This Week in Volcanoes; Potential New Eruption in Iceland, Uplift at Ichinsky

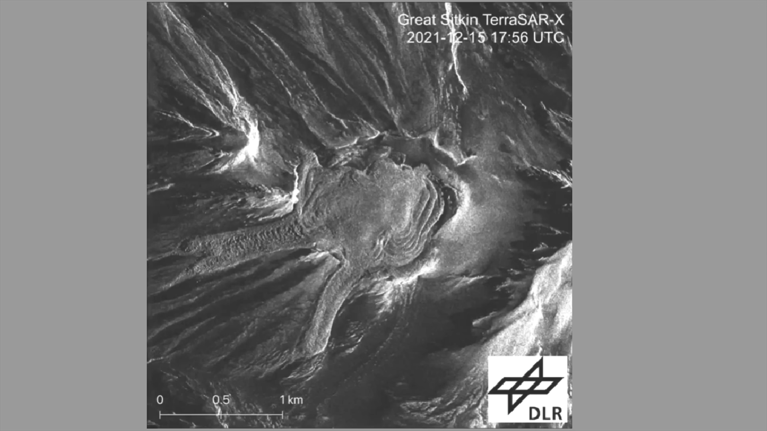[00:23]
and has just created a new large lobe of andesite lava.